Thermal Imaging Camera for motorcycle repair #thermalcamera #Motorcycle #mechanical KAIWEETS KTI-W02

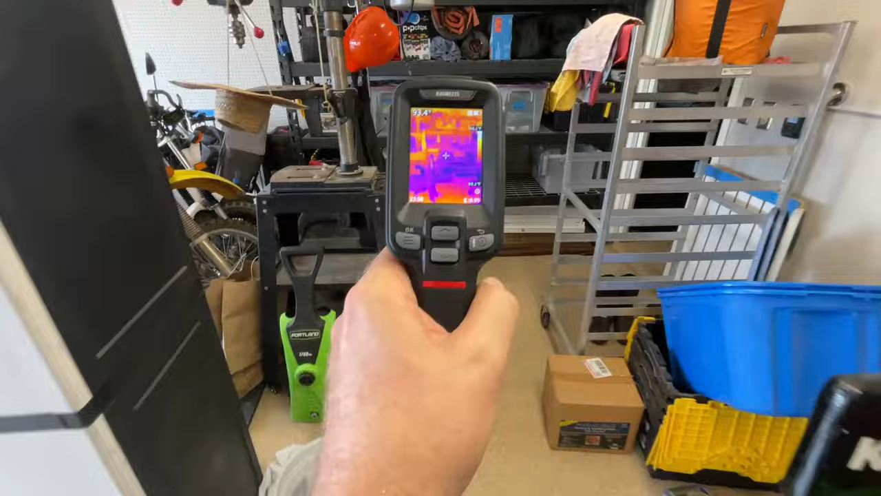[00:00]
check out this digital infrared temp gun that i'm going to come up with a bunch of uses for
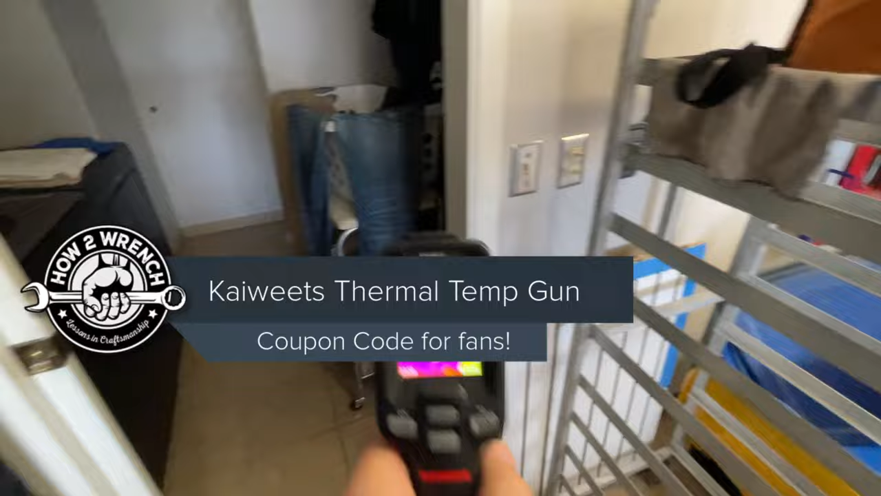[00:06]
this thing is just i mean so rad here for getting an actual
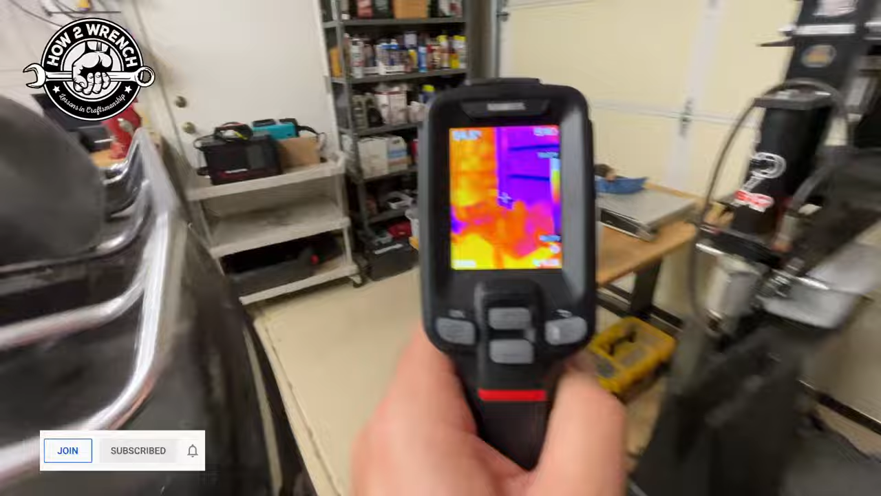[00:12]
sense of the heat in an area and where i intend to really use this in the motorcycle shop
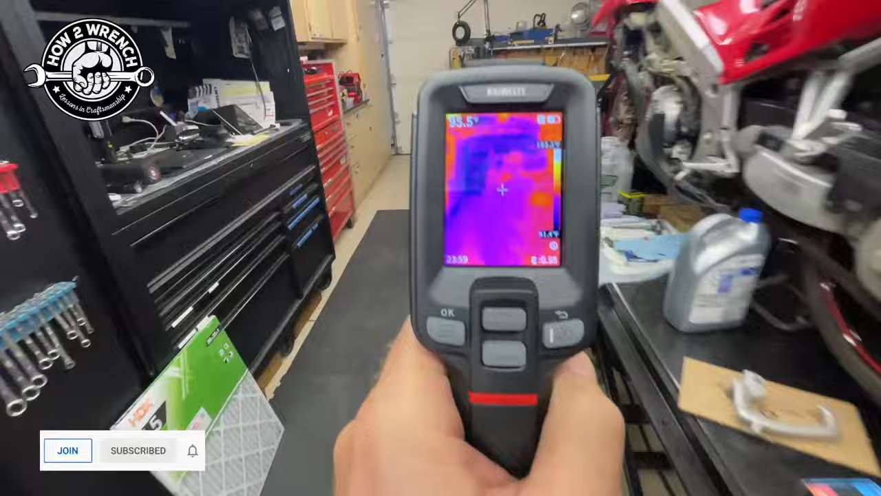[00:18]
is especially on exhaust systems and so when i get done i just couldn't
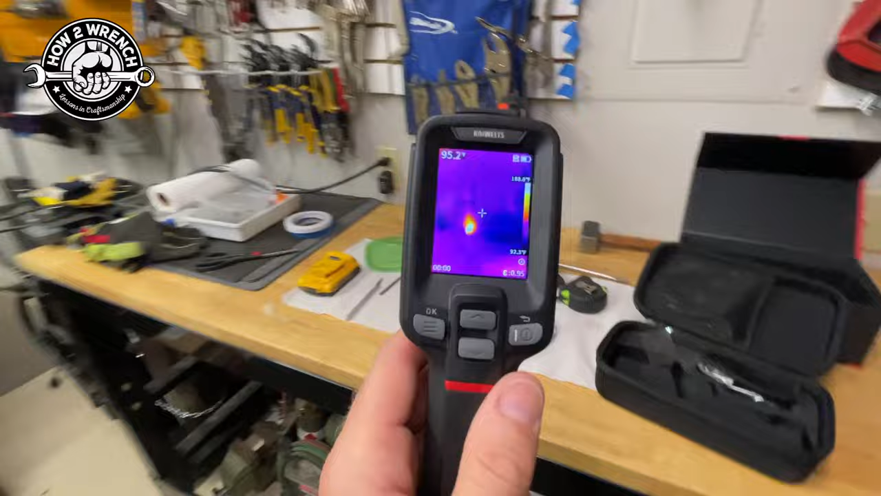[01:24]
sent us this to test out and this thing is super rad and even how it's packaged it comes with a case cables a charger
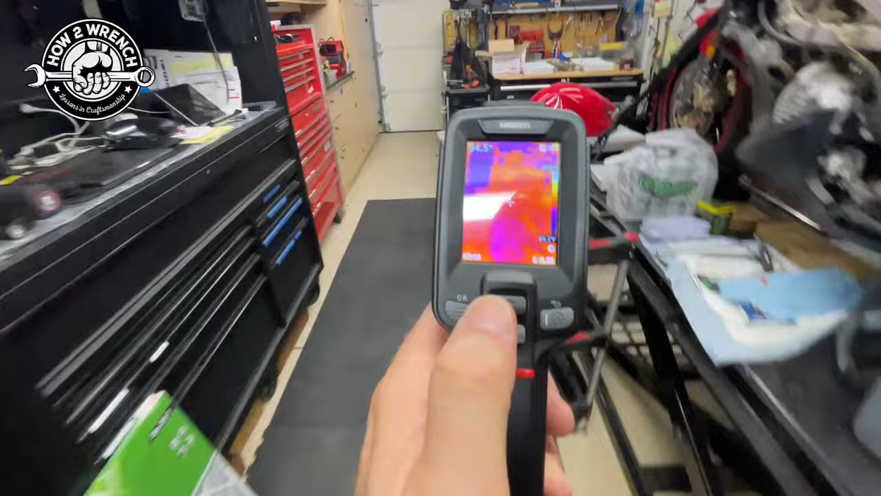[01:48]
with so i've still got to learn about the tool that's why this is more of a introduction video but you can toggle here
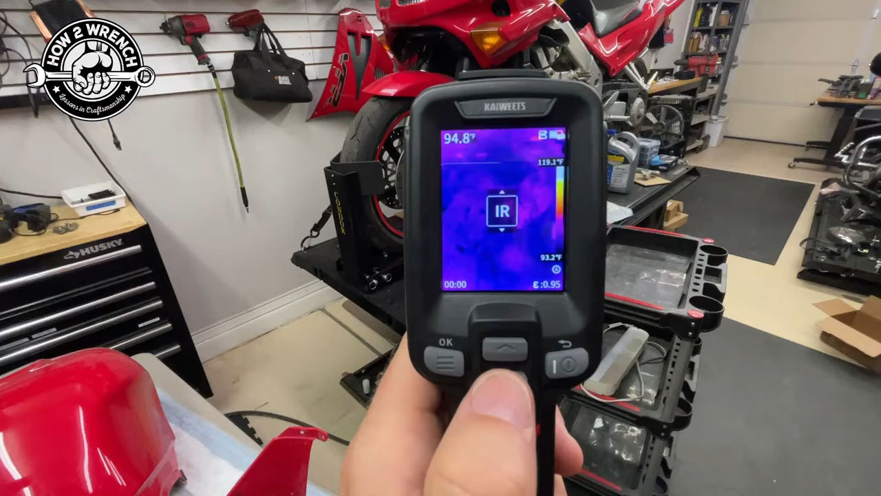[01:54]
On screen: scale top 119.1°F, scale bottom 93.2°F
through different types of viewings that once again i need to learn but what i do know is how the infrared
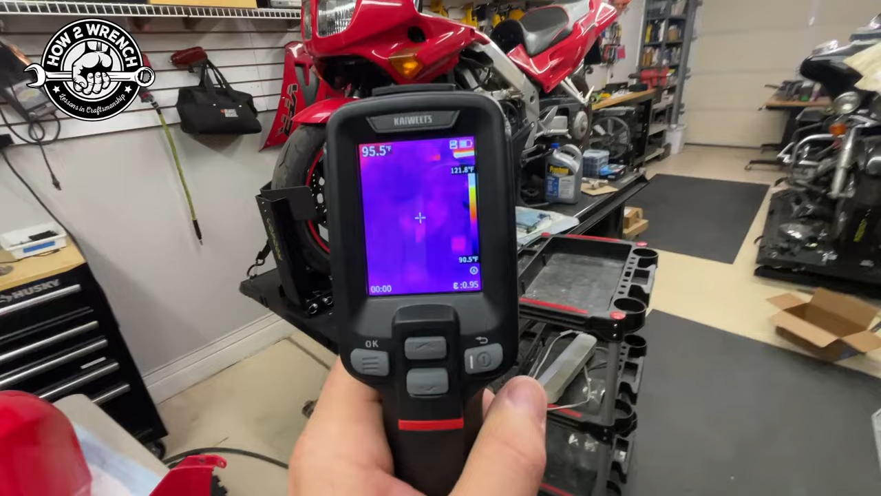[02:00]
On screen: spot 95.5°F, scale top 121.8°F
works and this is where it's going to be super cool to be able to hit these different exhaust pipes and see how the condition of the bike is running compared to the carb job that i did right another way
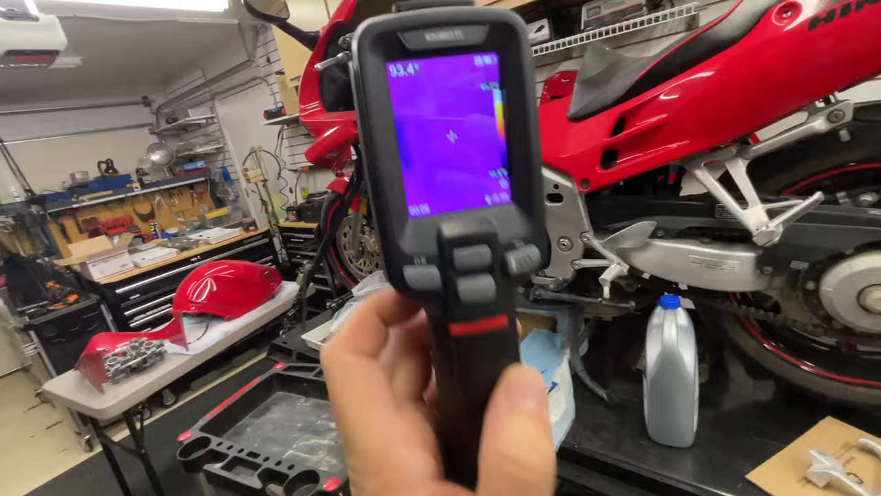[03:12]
to get to use this with the infrared screen to where it will literally change
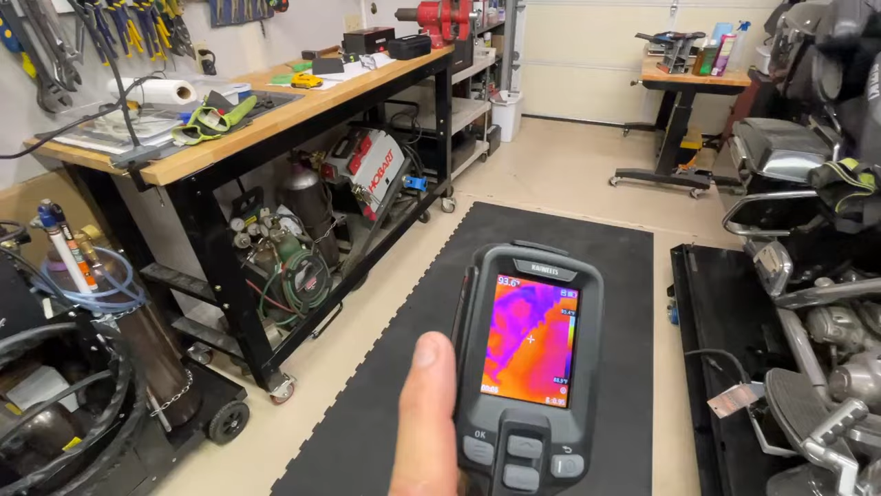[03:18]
colors to show me that hot spot you know even though we had and just to be apples to apples what
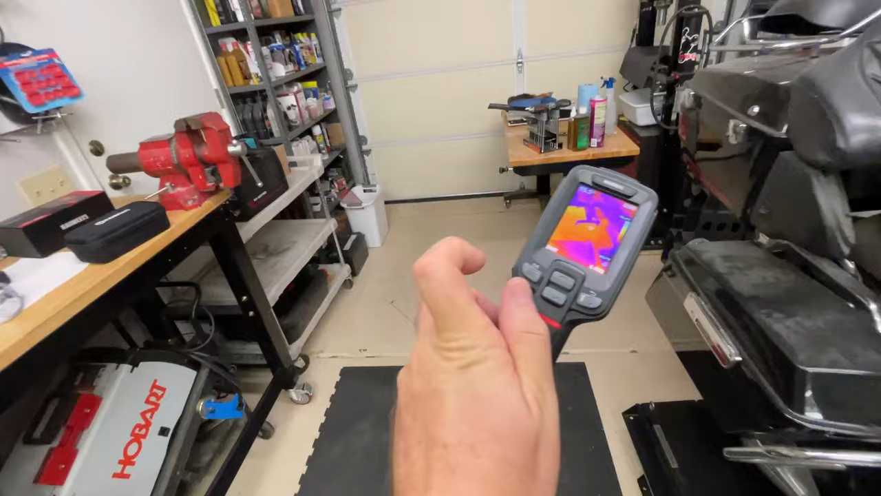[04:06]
little area to go i'd want to open that harness from like here to here so let's take a look
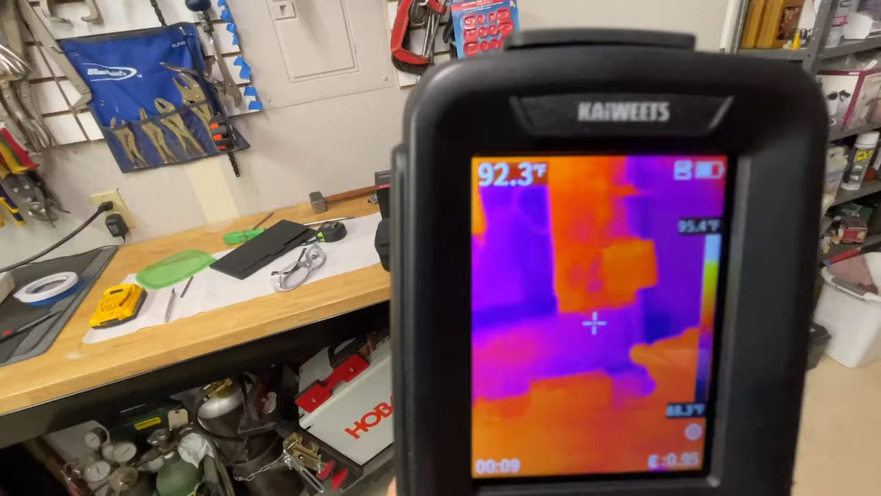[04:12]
On screen: spot 92.3°F, scale top 95.4°F
at what's super cool yes there's an sd card on this that you can pull out pop it in a computer do whatever
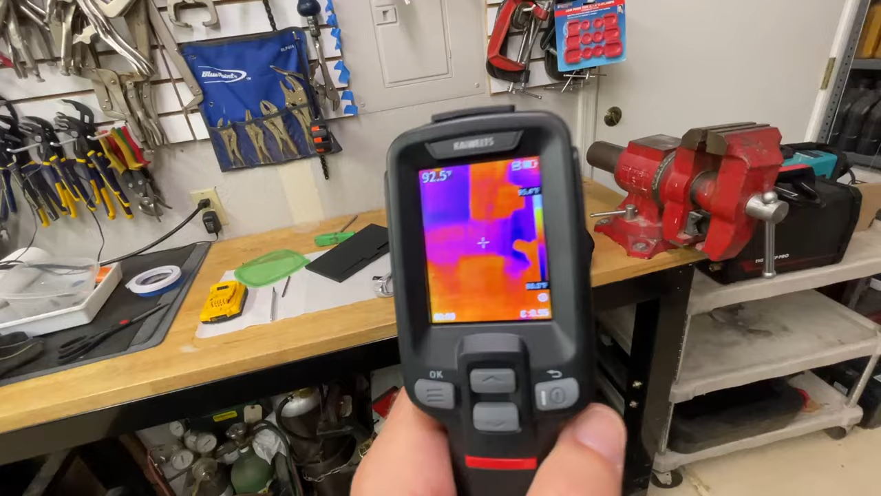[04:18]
you want with the images in the event of a motorcycle shop you could send that to your customer pop a little